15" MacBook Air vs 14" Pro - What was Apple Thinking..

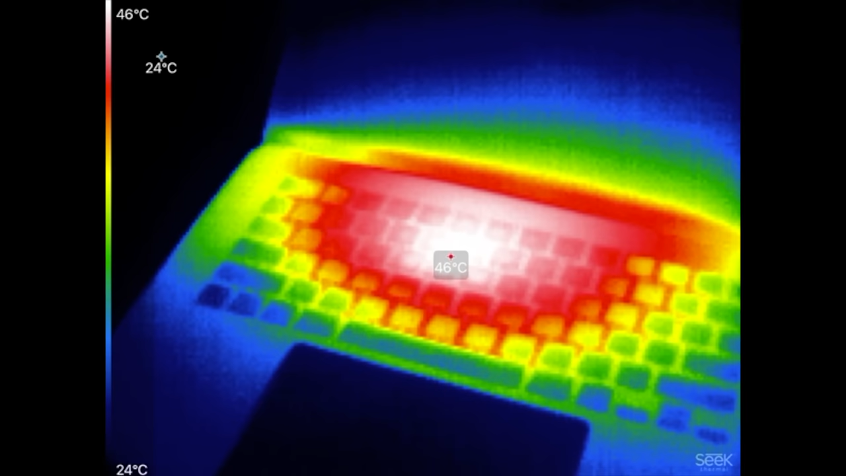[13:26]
On screen: scale top 46°C, scale bottom 24°C
i want to do a temp test we're at 46 degrees
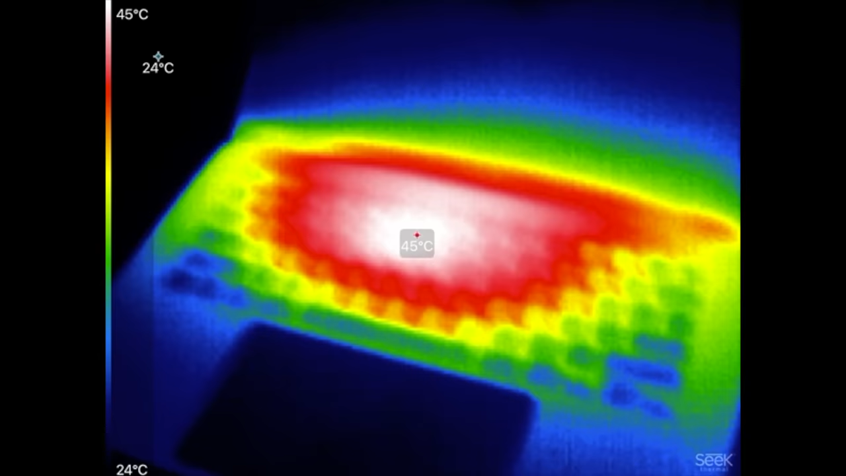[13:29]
On screen: scale top 45°C, scale bottom 24°C
at the hottest
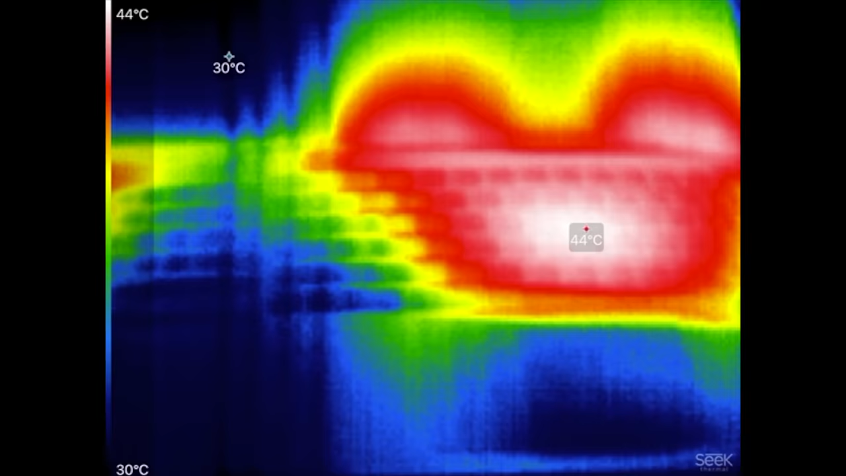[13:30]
On screen: scale top 44°C, scale bottom 30°C
on the air and on the 14
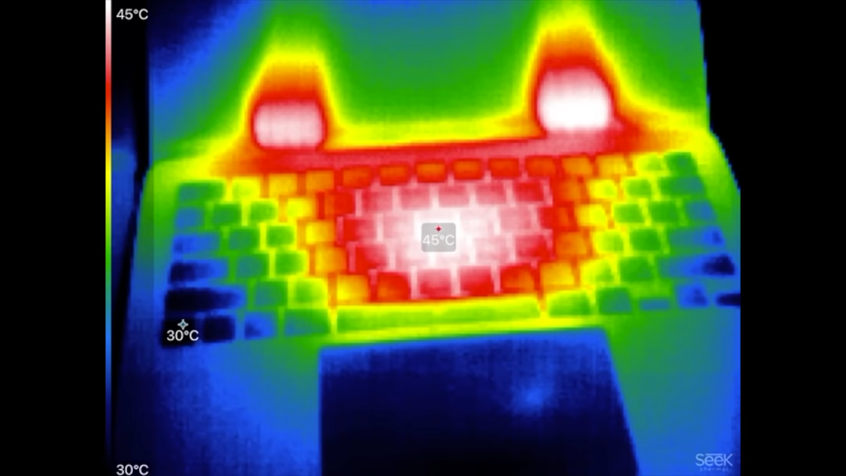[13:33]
On screen: spot 45°C, scale top 45°C, scale bottom 30°C
it's just screens actually hotter let's look down here 45 so same temperature at the little center but if you guys look the heat actually spreads out more so on the 15 inch
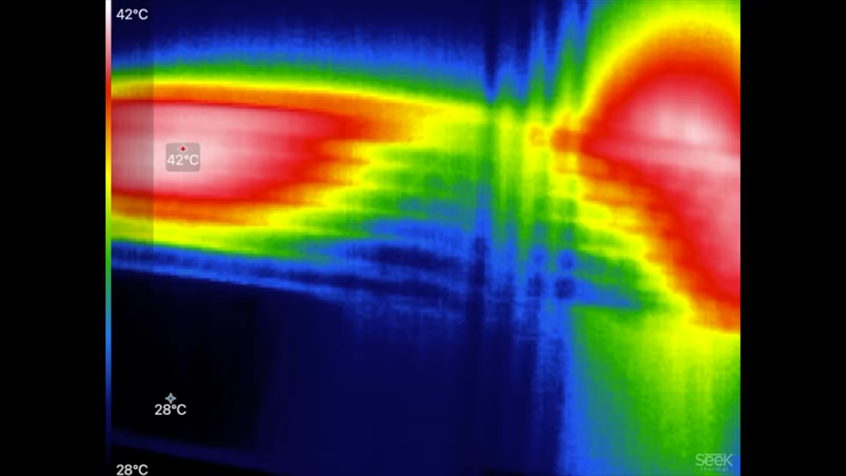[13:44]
On screen: scale top 42°C, scale bottom 28°C
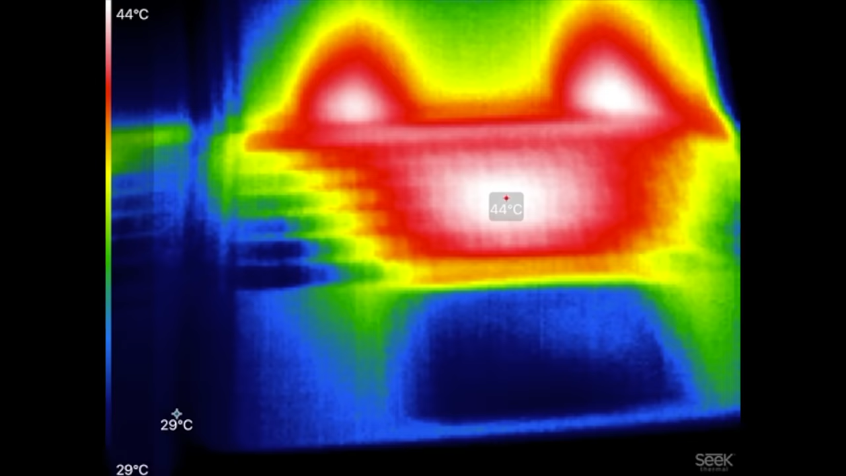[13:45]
On screen: spot 44°C, scale top 44°C, scale bottom 29°C
because on the 14 inch we have the fan that's pushing that exhaust towards that screen we have a result and wow